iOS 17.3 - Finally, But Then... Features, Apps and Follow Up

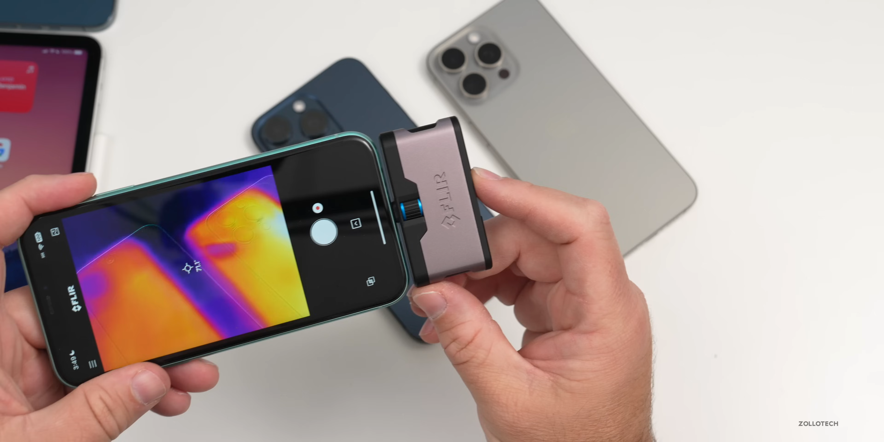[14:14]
fahrenheit on 17.3 beta 2 it's even cooler around 83 to 84 degrees fahrenheit on 17.2.1 we're around 30 to 31 degrees celsius and on 17.3 beta 2 around 29 to 30 degrees celsius so it's staying nice and cool for both of them no real issues there just